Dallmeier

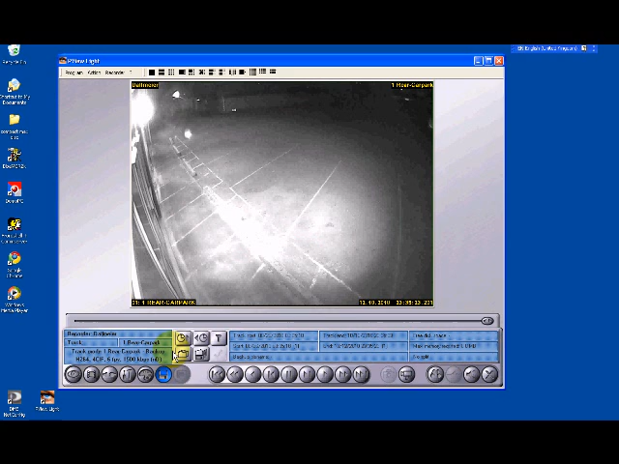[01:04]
I then choose my start time. Please note it starts with a month, so for example this is my start time.
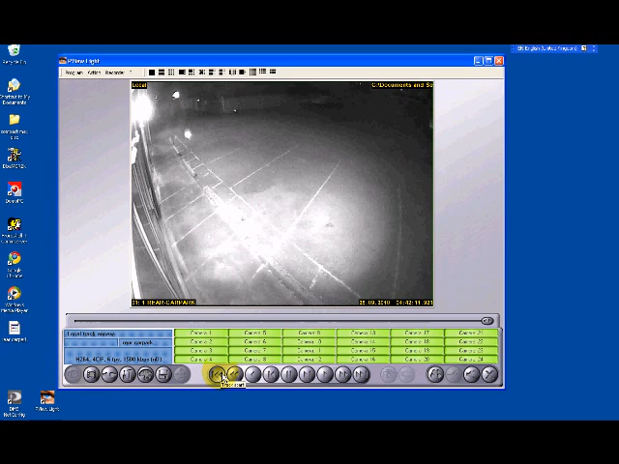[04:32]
If I want to view that again, I click on track start. And then I click on forward play. And that plays the recorded footage. And then I click on the file and the playlist there.